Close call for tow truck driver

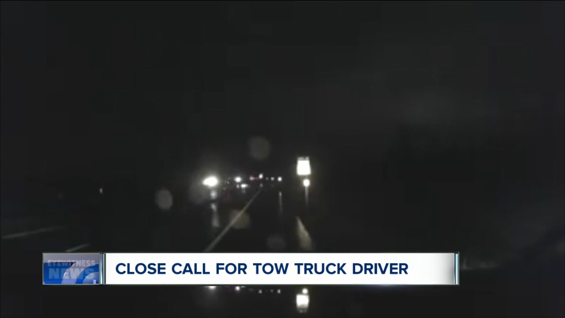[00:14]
A local tow company just released this dash cam video to show how dangerous this job can be out there. And as 7 Eyewitness News reporter Hannah Bueller shows us tonight, the video also serves as a very important life-saving reminder for all drivers. It's 3 o'clock Monday morning. It's raining, and Rosiniak's tow truck driver Michael Hafner is helping a stranded motorist on the side of the thruway.
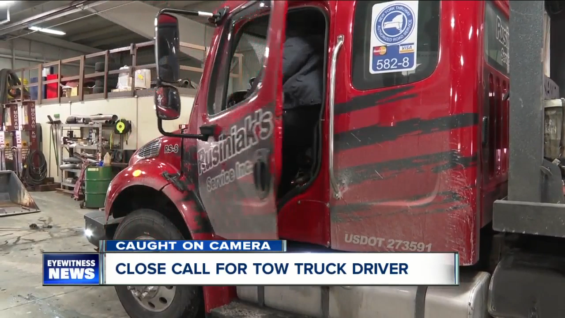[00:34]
He sees a car speeding toward him and not moving over. I saw him get close. I turned around and ran at that point.
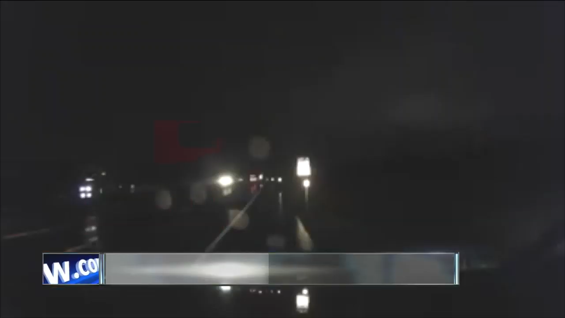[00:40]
When this happens, the car hits the bed of the truck,
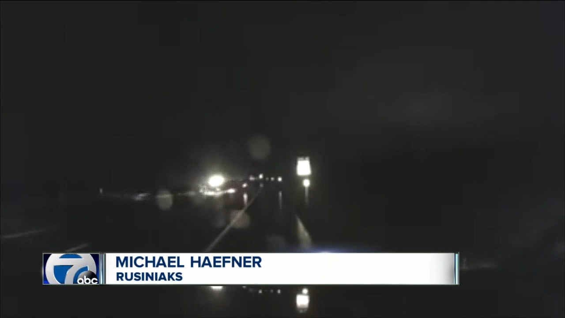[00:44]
then goes airborne when it flips and lands upside down. But it was enough for him to ride up the edge of my deck and then glance off of it and basically do a barrel roll off the side. Hafner says the car just missed him.